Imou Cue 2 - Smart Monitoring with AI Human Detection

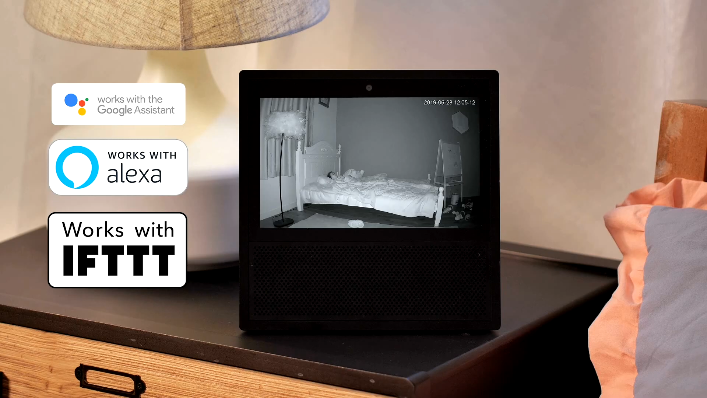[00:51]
At night, Q2 switches to night mode automatically, protecting your home and loved ones 24-7.